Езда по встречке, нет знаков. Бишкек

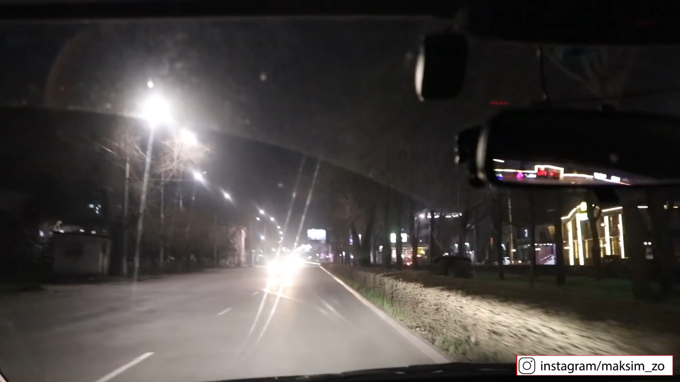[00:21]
Знаем, знаем Ребят, мы движемся по улице Канькозова
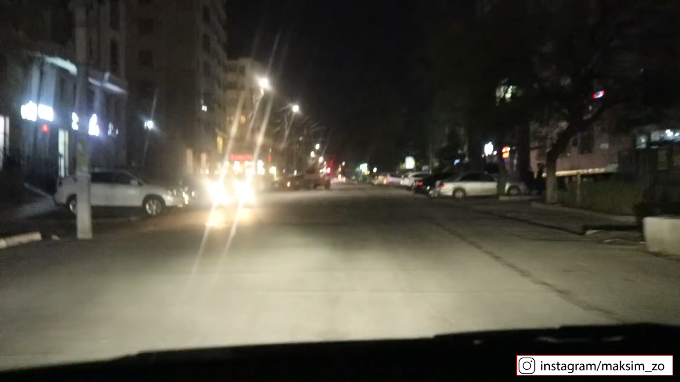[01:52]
Смотри А, тебя остановили? О, как надо сказали Глуши мотор Кошка, открывай